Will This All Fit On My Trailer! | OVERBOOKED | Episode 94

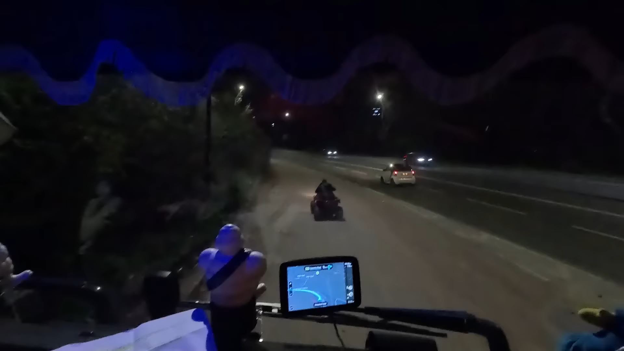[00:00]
You're not going to get robbed I'm not too sure what's going on with this guy on the quad bike here, but How long have you got left of your break? Like 10 minutes, but I just really want to go
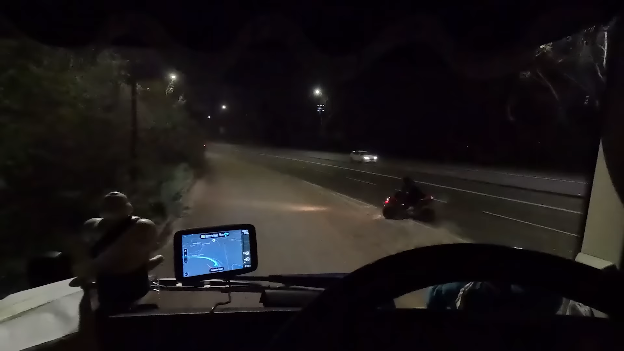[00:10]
I can imagine He's just loving life mate No, I'm on a slip road I was just
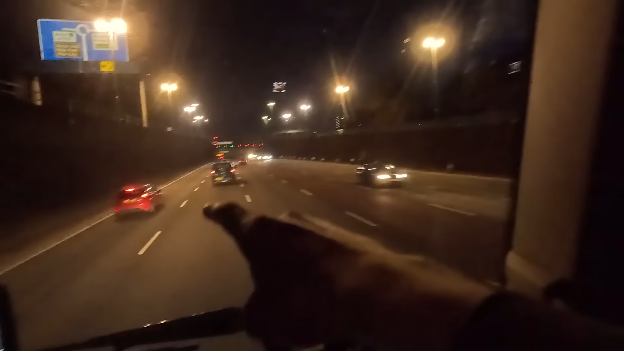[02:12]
3 lanes, 4 lanes no central reservation obviously I'm assuming when the traffic is worse that I'll open out and then vice versa but I'm not a whole fan of this kind of
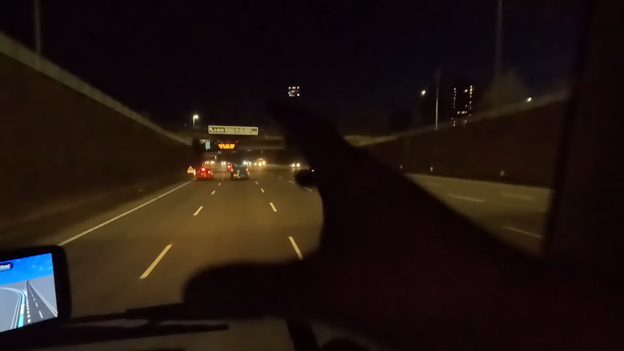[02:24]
3-way road it just feels weird it feels very European but we are in a clean air operation but Euro 6 so aye good people like you don't help when you're cutting up the inside
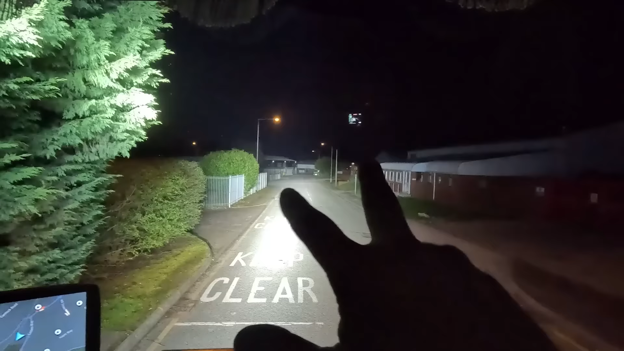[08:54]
two lorries parked to your side Erm There's nobody in it either There and Oop no